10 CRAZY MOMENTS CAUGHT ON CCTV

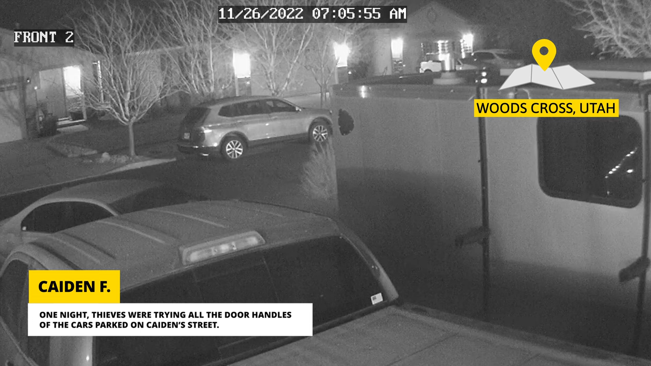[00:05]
Unfortunately, one of his neighbor's vehicles was unlocked with the spare key sitting in the center console.
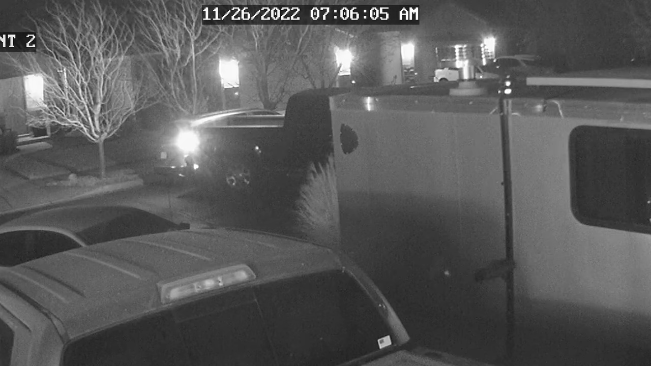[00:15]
In the process of stealing the truck, the thieves backed into Caden's car before hitting another neighbor's vehicle farther down the street. Eventually, both thieves were arrested by the police and charged with unauthorized use of a personal vehicle.
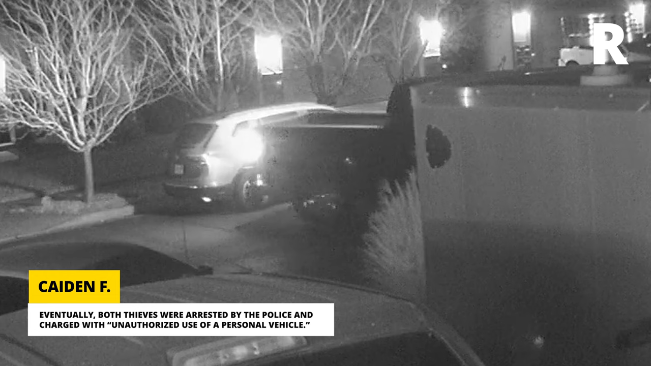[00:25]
Caden's insurance provider paid approximately US$2,400 to repair his car while the stolen pickup was returned undamaged. Check out what happened in this video sent to us by Carlos.
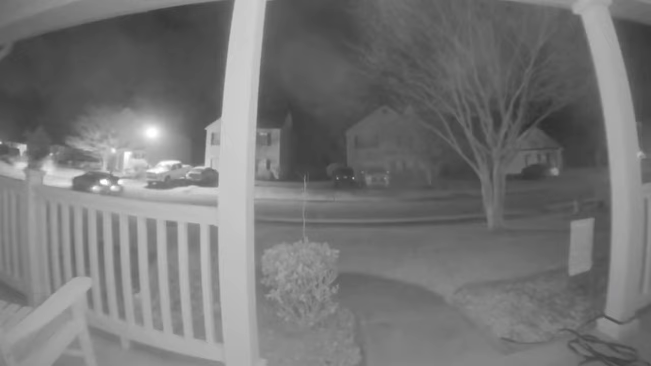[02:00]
Somehow, the driver managed to miss his neighbor's mailbox.